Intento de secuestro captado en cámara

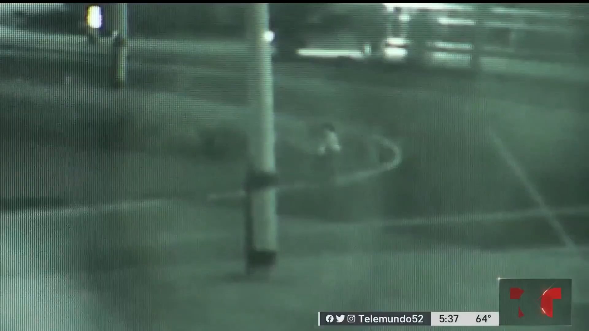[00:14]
cuando una mujer de origen hispano caminaba por la calle y por fortuna una conductora que pasaba por este lugar, ahí se detuvo a ayudar a que el delincuente no se la llevara.